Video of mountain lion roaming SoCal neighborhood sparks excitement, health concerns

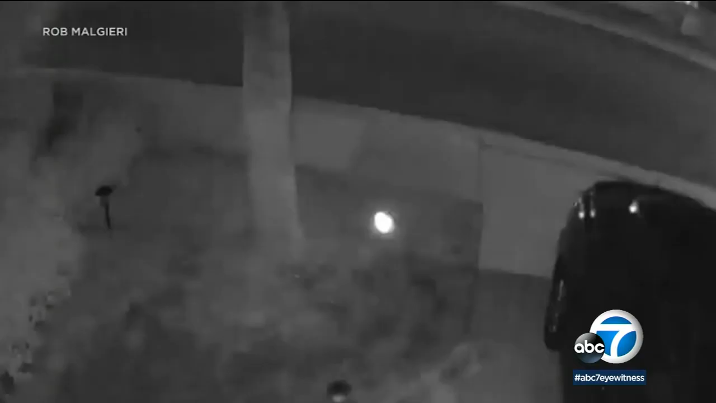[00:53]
The mountain lion, which is not tagged, was first captured on camera December 19th. We were stunned when we looked at it. Could not believe. We've seen bobcats before.